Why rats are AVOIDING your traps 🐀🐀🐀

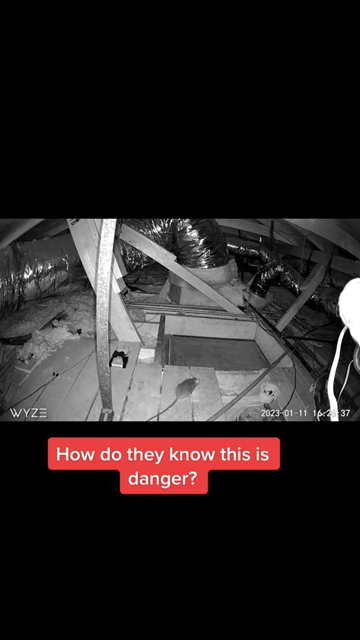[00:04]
Well, one of them is right here. They're very, very neophobic. Watch how cautious this rat comes up to the trap. He sniffs around, boom, gets away. He comes right back at it, boom, gets away. He's sniffing around. You guys, you're not going to catch rats if you do not seal up the entry points to your home. You seal those up, you're going to catch rats.